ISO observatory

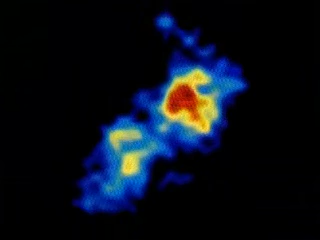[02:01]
Astronomers already blame giant black holes for turmoil in other galaxies, as revealed here by an infrared camera like ISO's. And the galaxies, vast collections of stars like the Milky Way, can become involved in traffic accidents. Their collisions can provoke bursts of activity.